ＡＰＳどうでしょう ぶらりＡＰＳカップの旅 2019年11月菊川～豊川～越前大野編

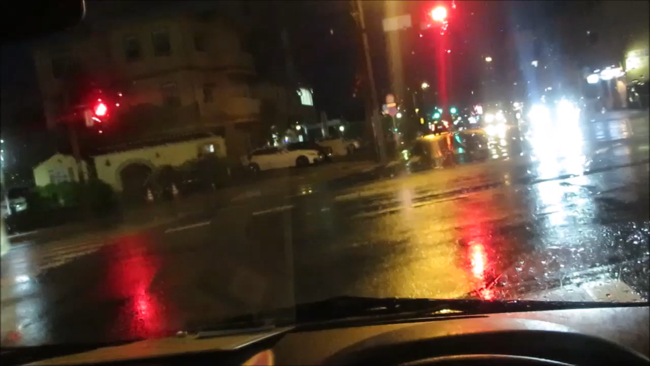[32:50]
車だと5分。歩くとどうだろう。2キロってどんぐらいだっけ。昔は何分ぐらいって分かったもんだけどな。多分1時間かかりますね、歩くとね、おそらく。はい、じゃあこれから向かいます。
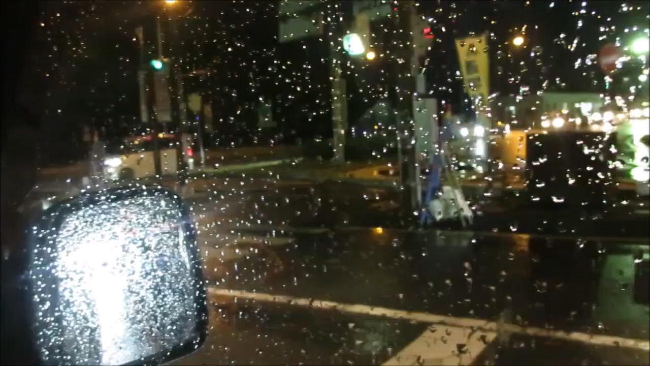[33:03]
もうちょっとこれ雨で見づらいですけど、このすぐ横がね、菊川インターなんですよ。
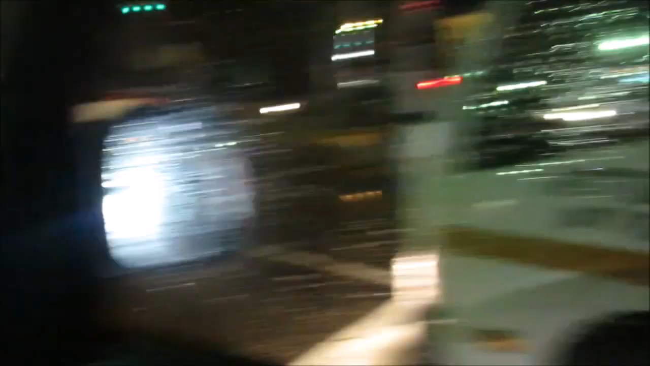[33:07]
で、多分こっからもう300m、